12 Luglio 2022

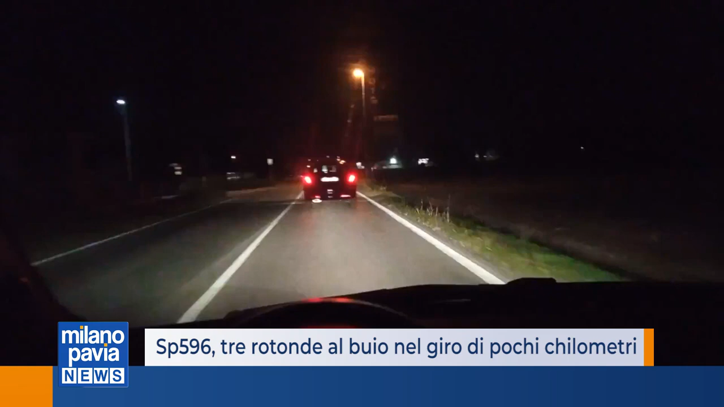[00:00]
Tre rotonde al buio, nel giro di pochi chilometri, succede sia all'ingresso di Pavia, ma anche in direzione Carbonara e Zinasco, lungo la SP 596. Sono state diverse le segnalazioni arrivate ai sindaci della zona, ma la competenza su questo tipo di interventi è della provincia.